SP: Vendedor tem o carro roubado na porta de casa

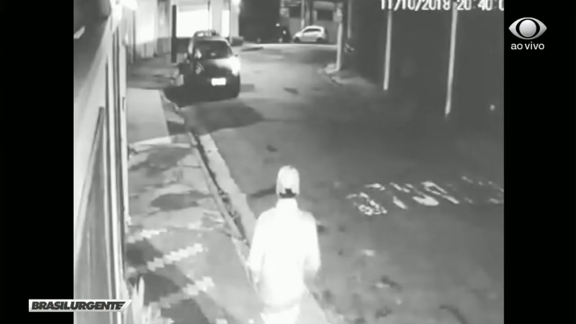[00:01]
Freguesia do O, zona norte de São Paulo, 8h40 da noite. Sozinho o ladrão olha para o lado e vai em direção ao carro parado em frente a uma casa.